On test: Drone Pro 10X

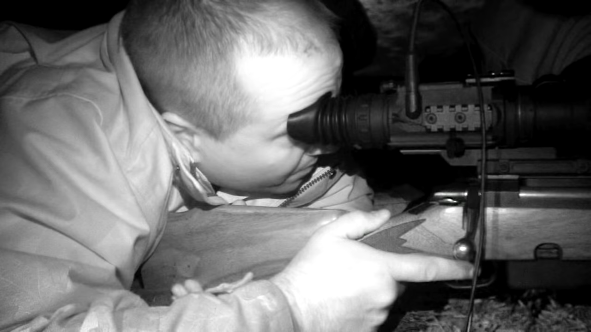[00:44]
but it's an old favourite of Roy's and to add the finishing touches he has been sent a Picatinny rail to seat the drone pro ten times from Night Vision Gear UK.
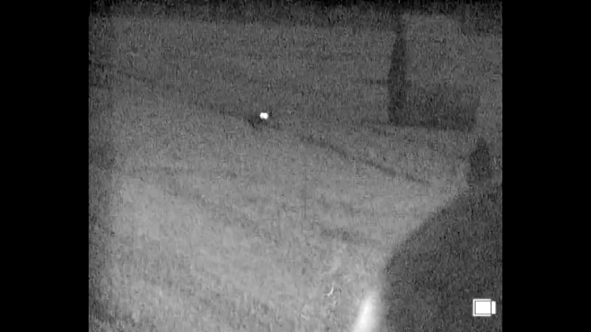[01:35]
but after he's fed the birds and played with the M25 on a Friday night we arrive at Crows two hours late.
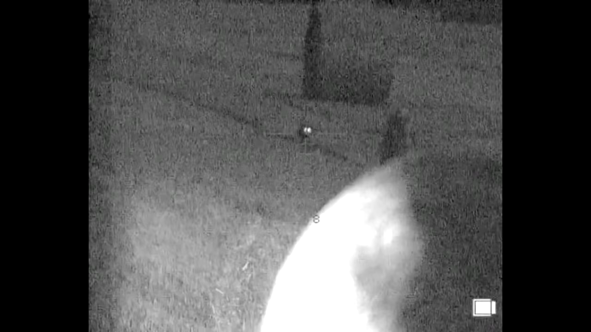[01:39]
We have to zero the drone in darkness.
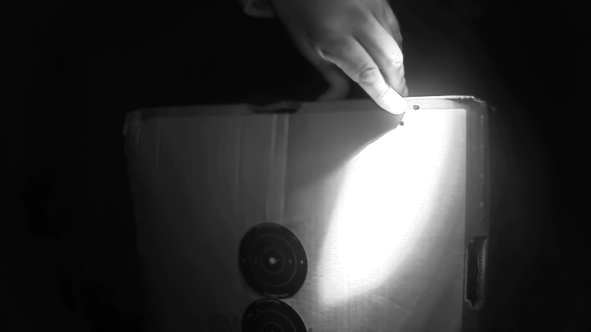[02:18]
So we've got to come down and to the left. As I say we want to be about there.
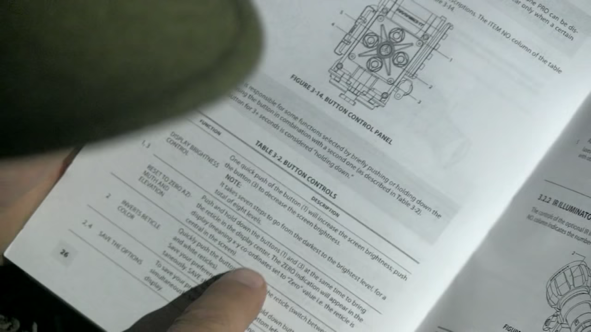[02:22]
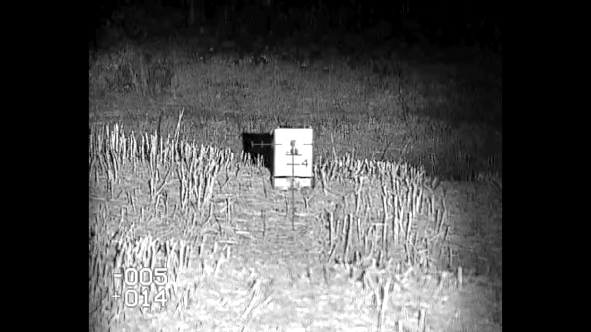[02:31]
So we're going to press button two on the right hand side and button one on the top. And that should take us a little bit closer. So we'll have a go at that.
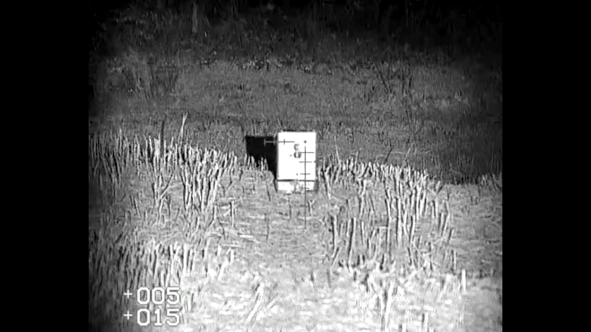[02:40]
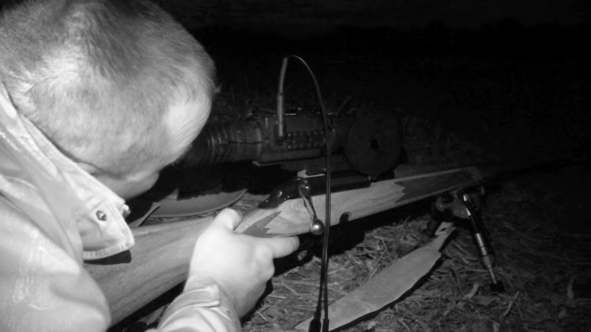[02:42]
We're not using a specific illuminator for this unit.
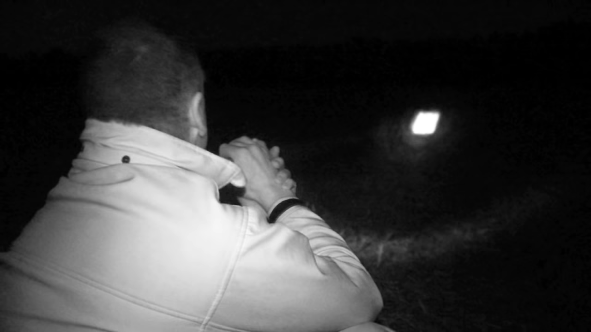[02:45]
And the reason for that was
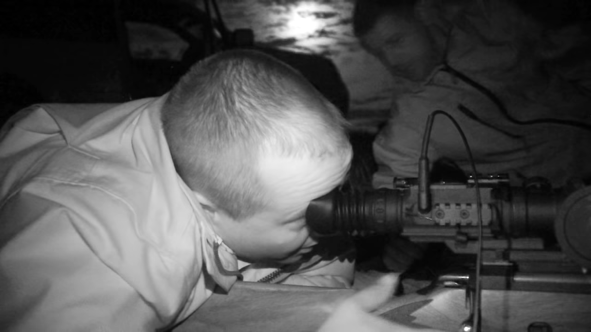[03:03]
We will be coming back out and using the infrared illuminator that the Drone Pro 10 comes with. But for tonight because we have made a bit of a faux pas we're just going to have to use an external light source.
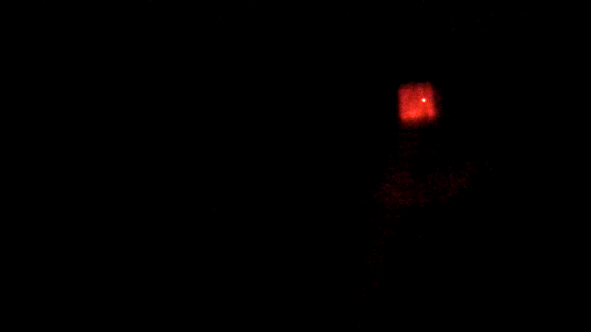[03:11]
One thing Andy notices when looking back at Roy crouched behind the rifle is how foxy Roy looks. That sounds wrong. But you know what I mean. Just shone the lamp back up the field to where we just come from.
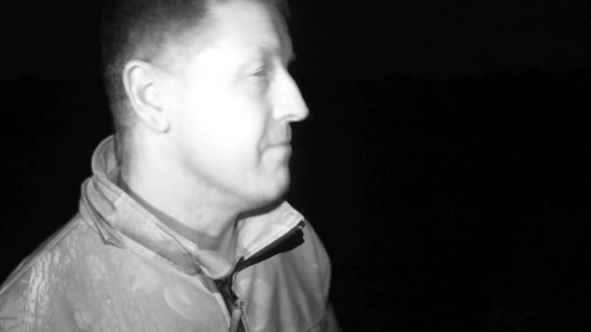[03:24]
Roy's left his rifle up the field. The person who had it is unloaded, bolts up.
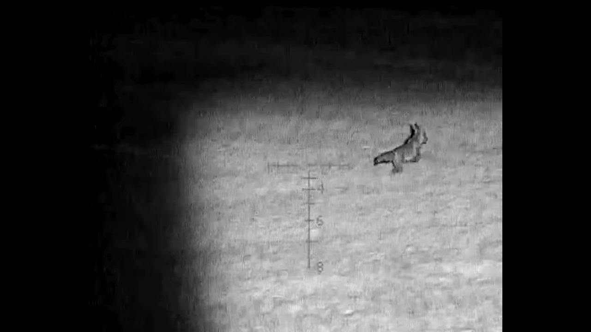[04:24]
We had six foxes coming in from different angles and it
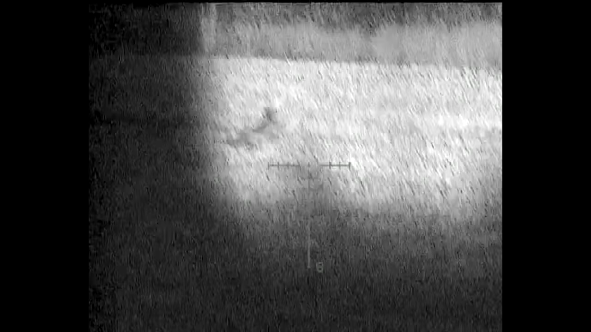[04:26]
really is tricky in a
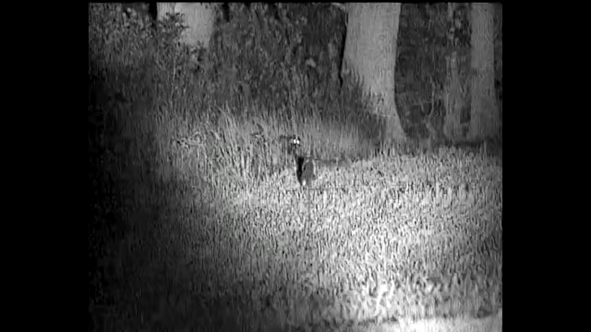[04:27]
situation like that because you've got to try and pick your fox and hope that they stop.
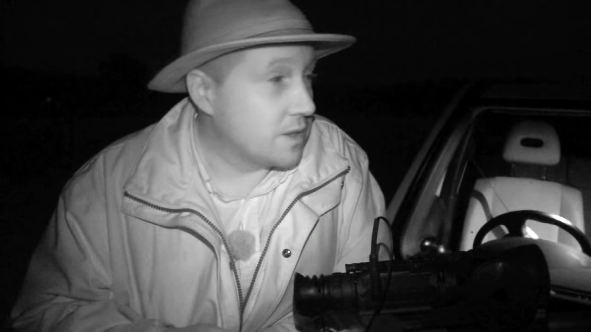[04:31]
With the first shot the others went and then with the
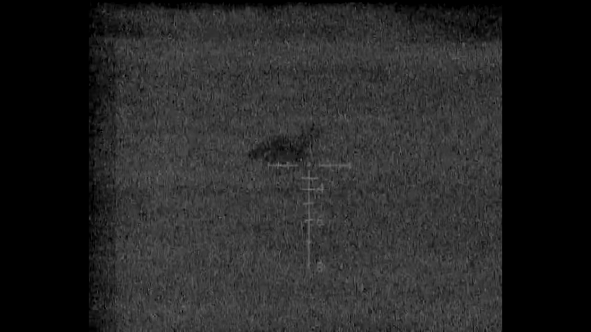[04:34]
second shot we
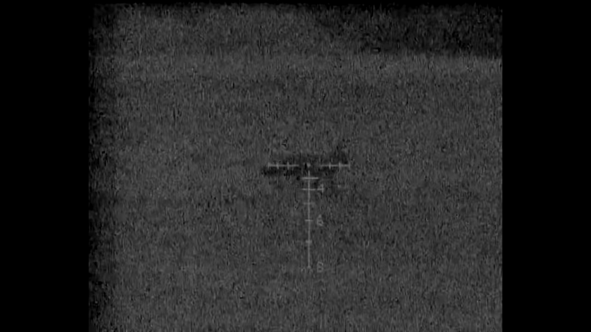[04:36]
had another few coming in and again they cleared the field, which is a shame.
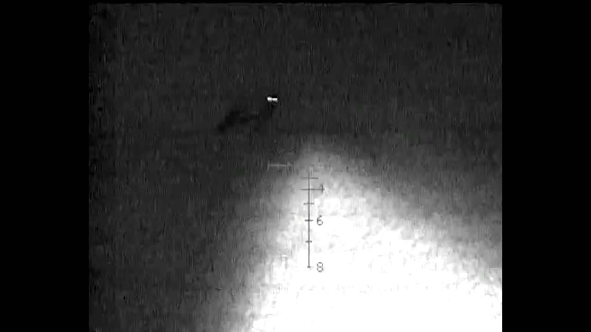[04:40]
Second one was absolutely beautiful.
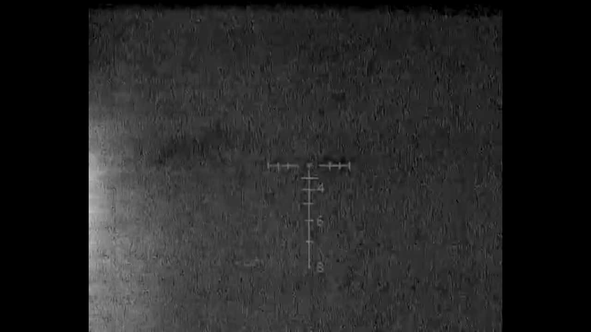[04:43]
I started following that with no illumination whatsoever